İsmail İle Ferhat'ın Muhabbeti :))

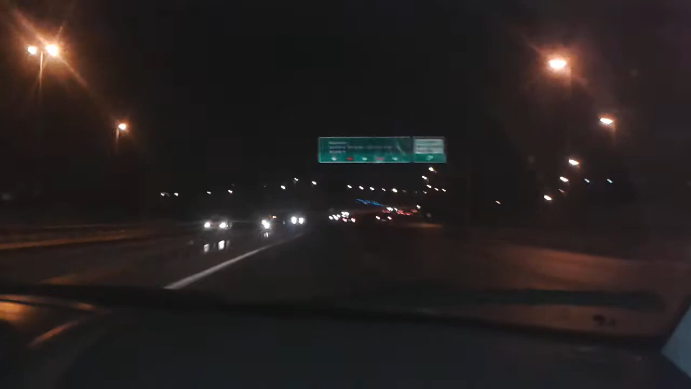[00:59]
Bu araba Bu araba Bu araba Benim Yine aldım Çakımız var Adam şofördü Kalıköy Ankara Sabiha Gökçen Kalması